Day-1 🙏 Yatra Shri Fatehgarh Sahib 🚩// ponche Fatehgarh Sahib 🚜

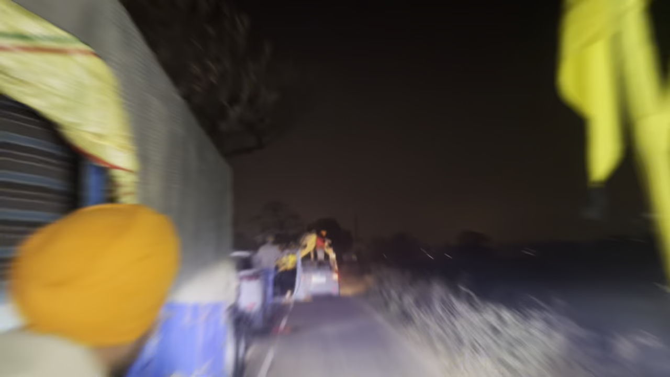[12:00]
ਮੇਰੇ ਵੀਰੋ ਜਾਮ ਬਾਹਲਾ ਹੀ ਹੈਵੀ ਲੱਗ ਚੁੱਕਿਆ ਬੱਸਾਂ ਖੜੀਆਂ ਨੇ ਟਰਾਲੀਆਂ ਦੋਨੇ ਹੀ